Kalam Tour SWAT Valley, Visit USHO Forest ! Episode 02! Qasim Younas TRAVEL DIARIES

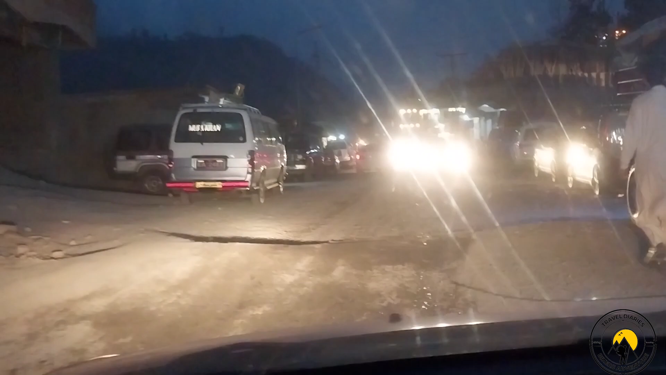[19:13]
ٹیک دا منگا واپس دا کالام بازار تے انٹری اکلا